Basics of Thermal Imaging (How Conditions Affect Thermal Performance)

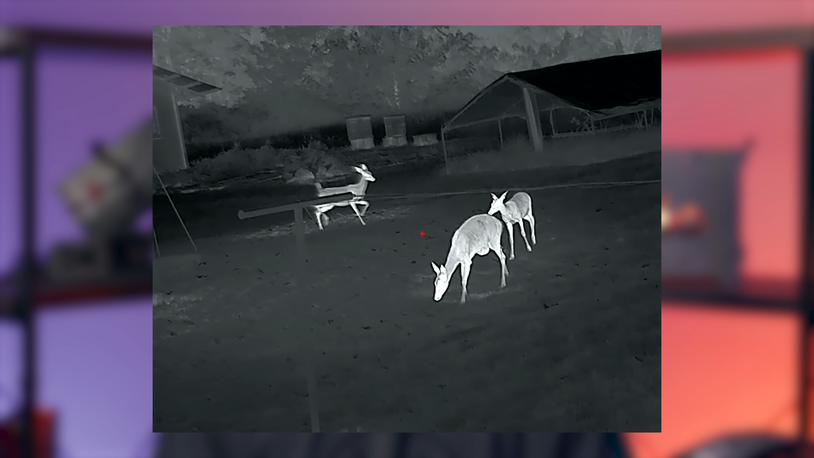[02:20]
Your ability to navigate in the darkness with a thermal is going to be directly linked to the clarity of the image from the thermal. Now, the clarity of the image from the thermal is going to be directly linked to weather conditions.
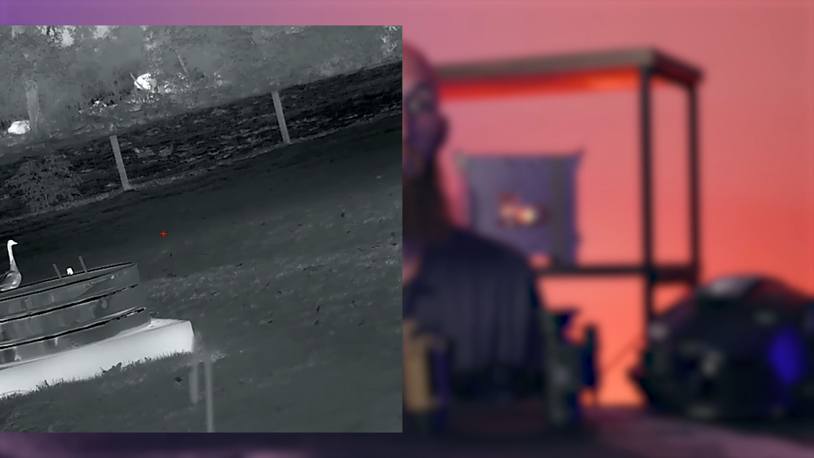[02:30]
That's why the answer isn't simple because the weather, well, it's never just simple. There's a lot of talk about humidity in this industry and how it affects a thermal.
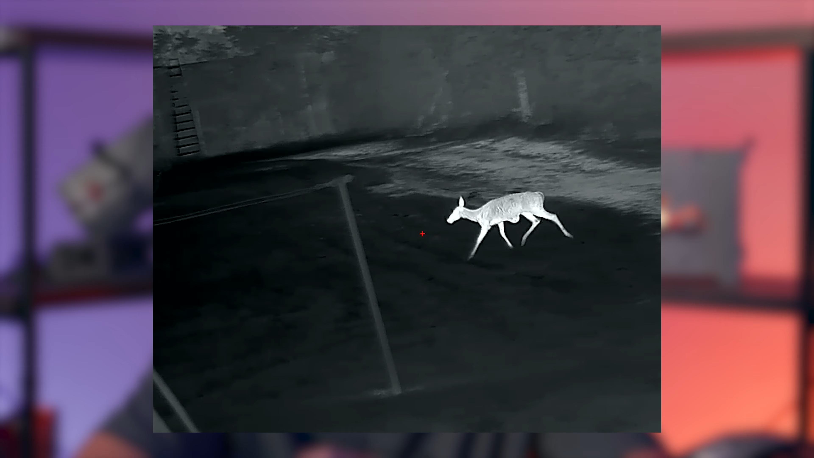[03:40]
Contrast in the surrounding terrain's temperatures is
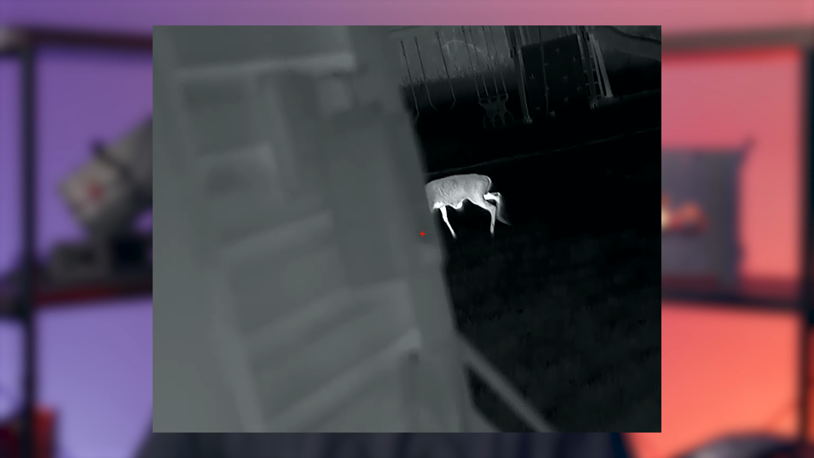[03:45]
required for your thermal to paint that clear picture. Now let's flip that example around.
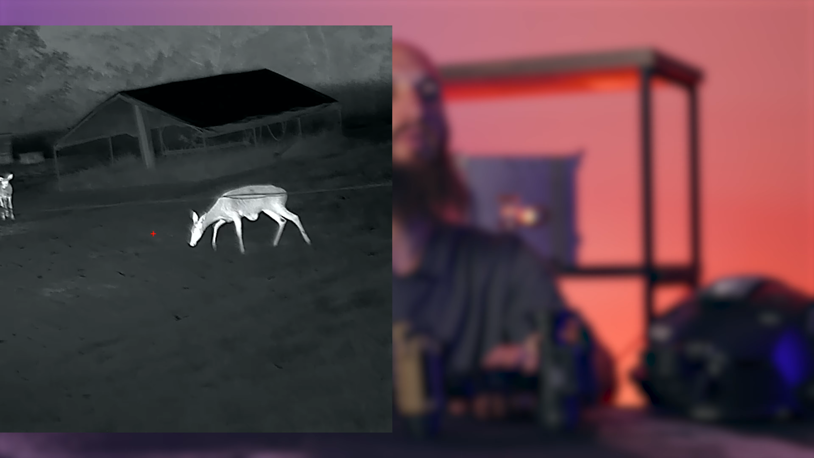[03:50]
Let's say it's been overcast and cloudy all day. The sun never shone that day before dusk.
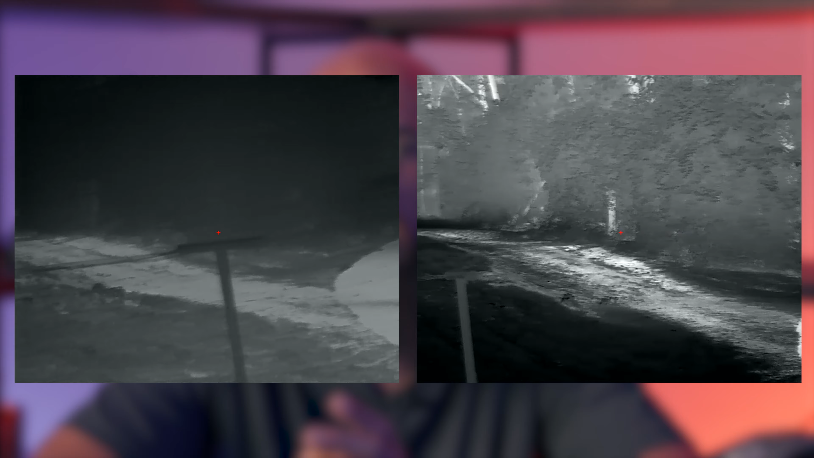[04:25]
On top of that, everything is wet and that water helps make everything the same temperature.
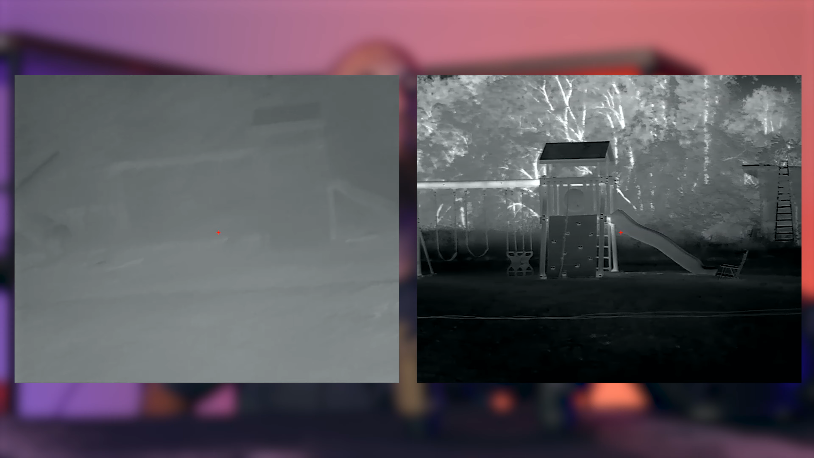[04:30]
This particular combination of weather conditions makes it extremely difficult for the thermal to paint a clear picture for you.
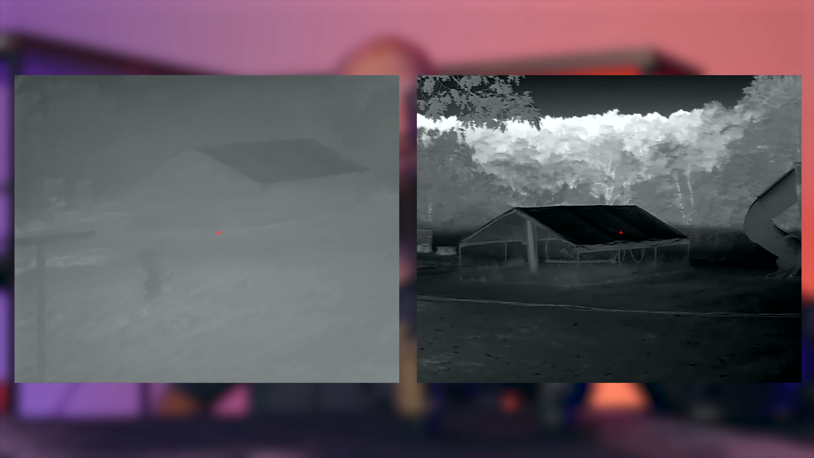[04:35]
In turn, navigating with your thermal in these conditions would prove to be extremely difficult.
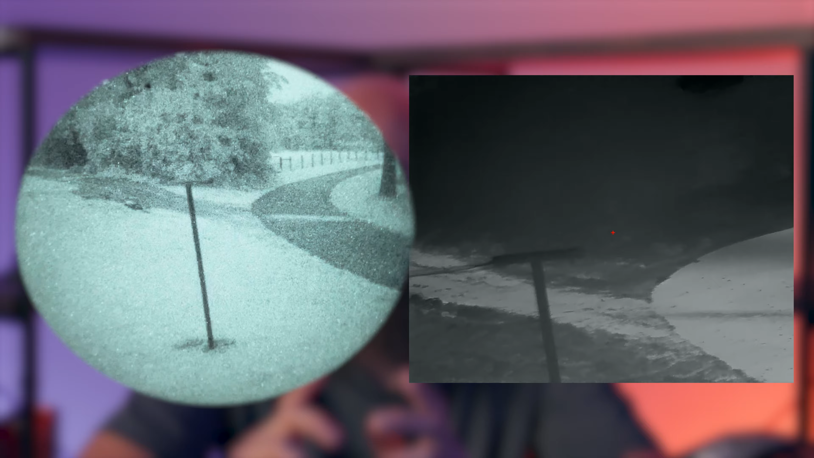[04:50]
As long as it's not too foggy for your PVS-14 to see.
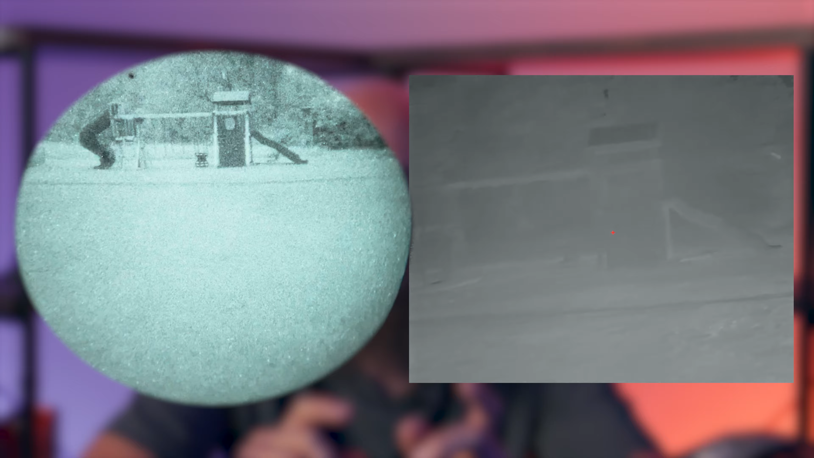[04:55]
Because now you can heavily rely on the 14 to navigate and look at your surroundings. But don't throw your thermal out yet.